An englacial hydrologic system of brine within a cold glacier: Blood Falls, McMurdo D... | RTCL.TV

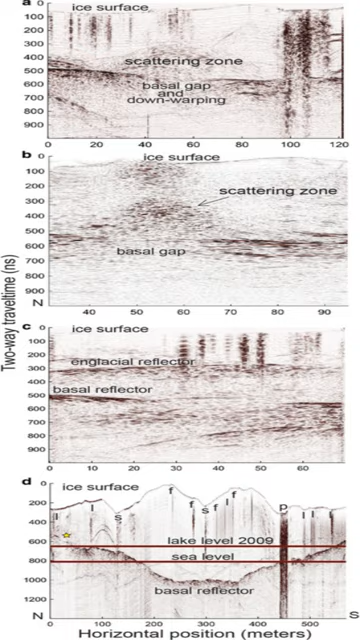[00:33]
This suggests that the brine is being injected into the ice by a network of subparallel basal crevasses.
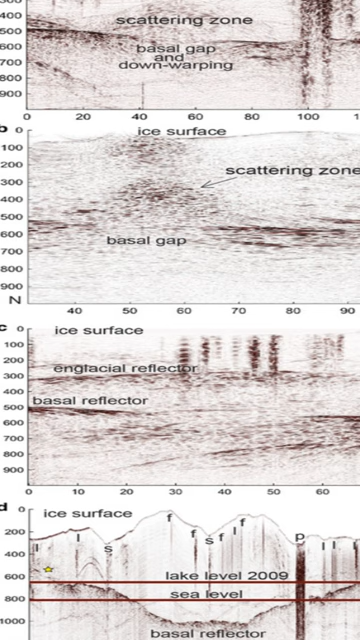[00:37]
The brine then flows towards blood falls
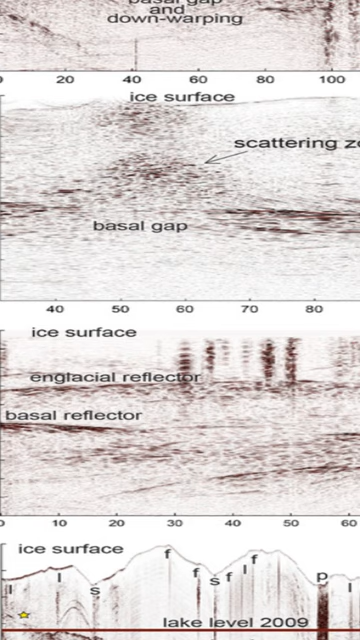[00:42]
via hydraulic potential gradients associated with deeply incised supraglacial valleys.